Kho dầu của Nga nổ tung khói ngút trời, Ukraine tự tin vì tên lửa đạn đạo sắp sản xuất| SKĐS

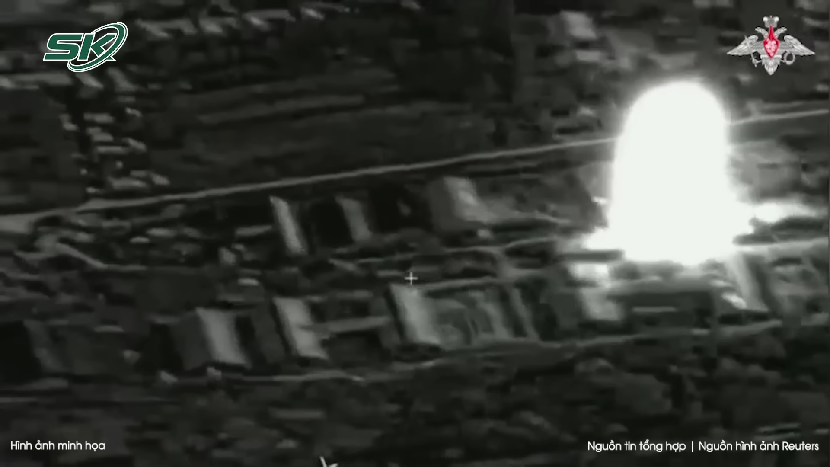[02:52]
nơi được sử dụng để cất giấu hệ thống tên lửa Hima-S và đạn dược do phương Tây tài trợ. Cô định cư nơi xảy ra vụ việc được quân đội xác định là Konstratovs, một ngôi làng cách vùng Kurs của Nga khoảng 3 km.
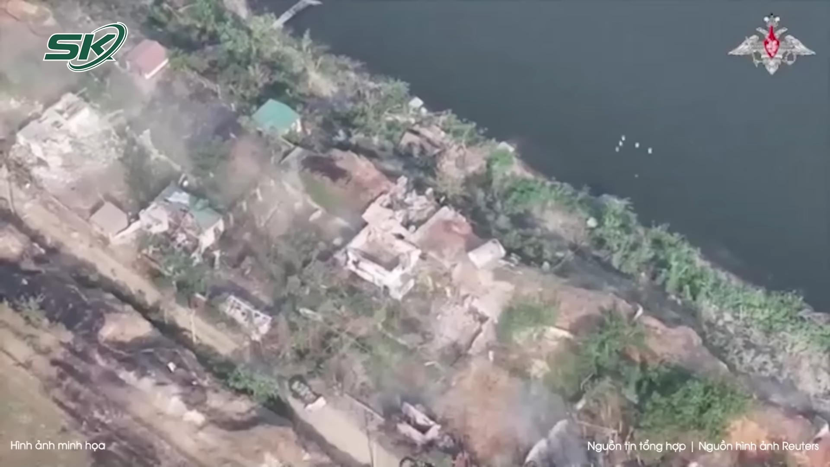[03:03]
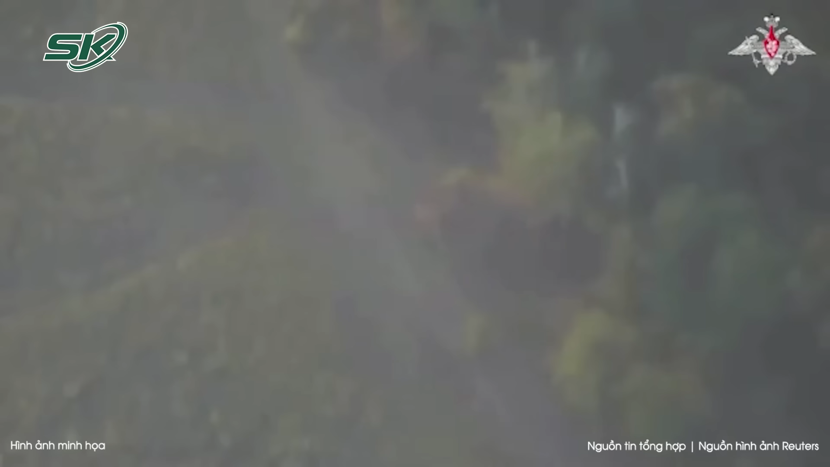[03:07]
Lực lượng Ukraine đã tràn qua biên giới vào đầu tháng này trong một chiến dịch mà Kiev hiện tuyên bố là nhằm thiết lập một vùng đệm trên đất Nga.
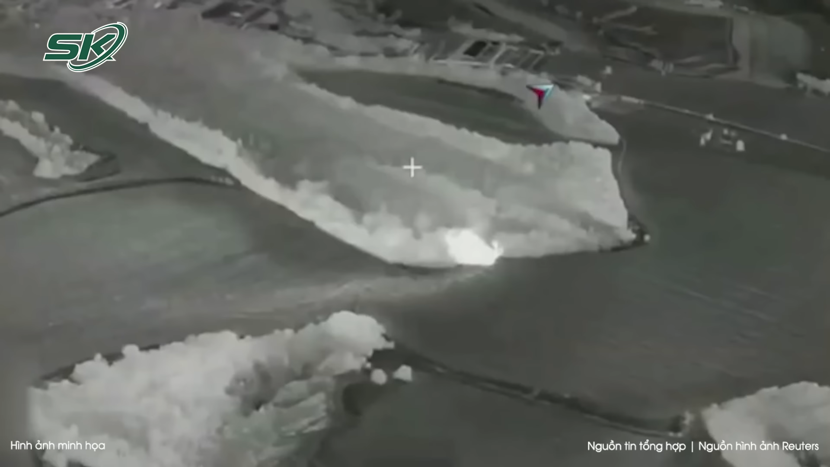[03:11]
Cuộc tấn công dường như được tiến hành vào ban đêm tại một cụm tòa nhà kiểu nhà chứa máy bay nằm ở phía tây Konstratov,
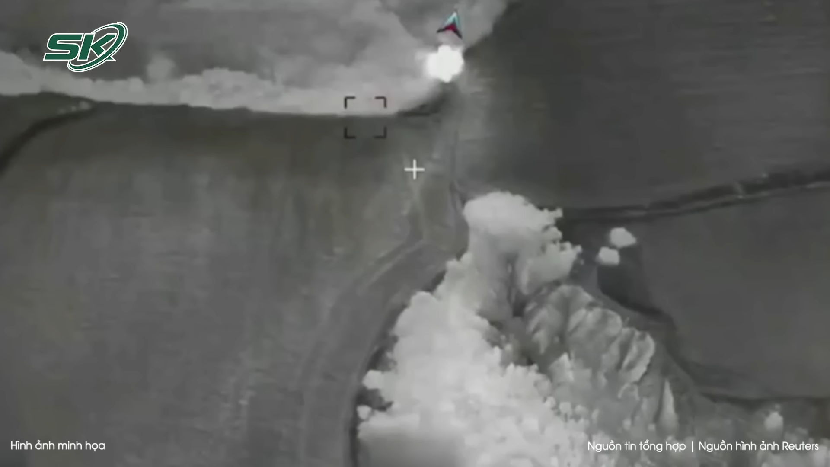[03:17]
được quay từ trên không.
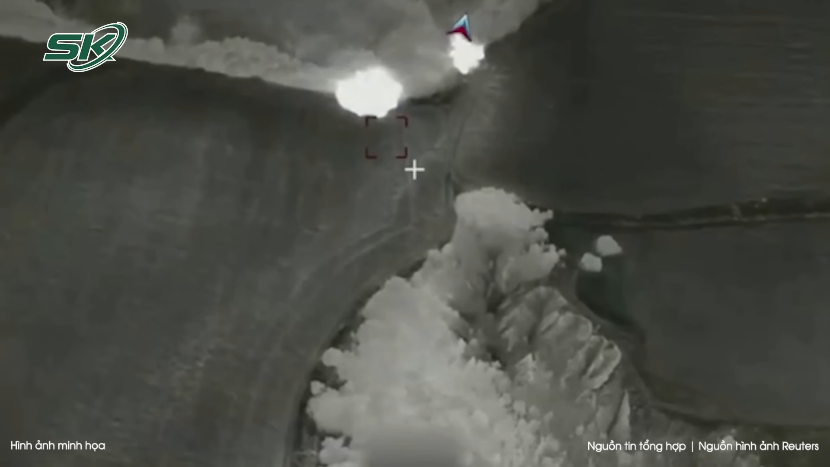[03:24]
Cảnh quay cho thấy thứ có vẻ là một quả bom lượng đánh trúng mục tiêu và gây ra một vụ nổ lớn.
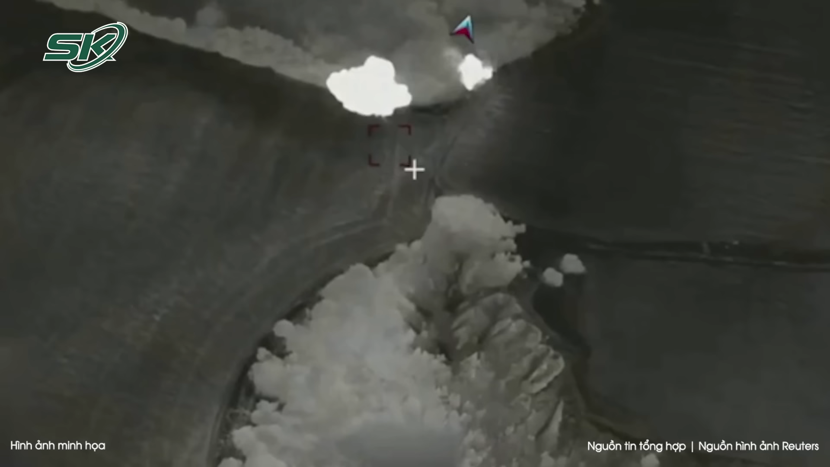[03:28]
Bộ này tuyên bố rằng không quân Nga đã phá hủy một bệ phóng Hima-S đủ đạn dược để bắn 6 loạt đạn,